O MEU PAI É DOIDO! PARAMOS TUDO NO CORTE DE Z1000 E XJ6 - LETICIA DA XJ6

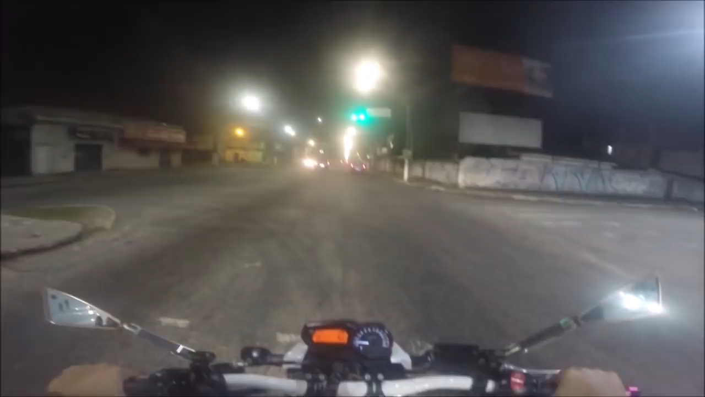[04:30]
Eita Eita Ah não Vicente, cheio de buraco Meu pai é louco Meu pai causar mais do que eu
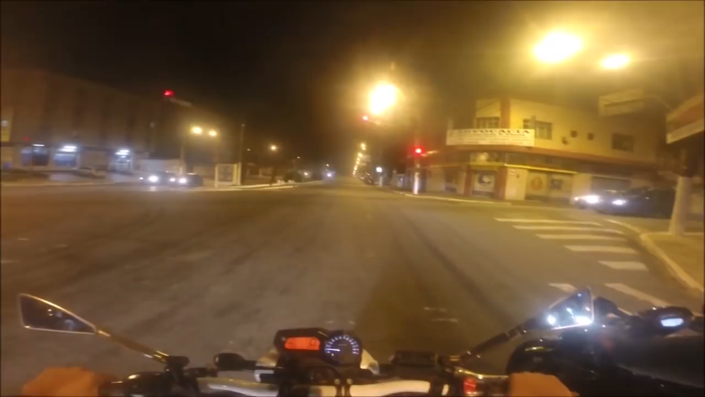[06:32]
Cuidado com o radar ali na frente